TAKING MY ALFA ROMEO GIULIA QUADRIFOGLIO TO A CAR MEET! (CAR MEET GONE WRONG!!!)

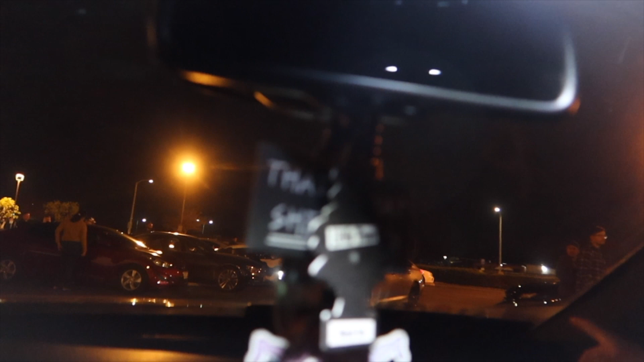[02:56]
That's BMW. But that's only one. Oh, the Supra is... You're like, the Supra is considered a Euro.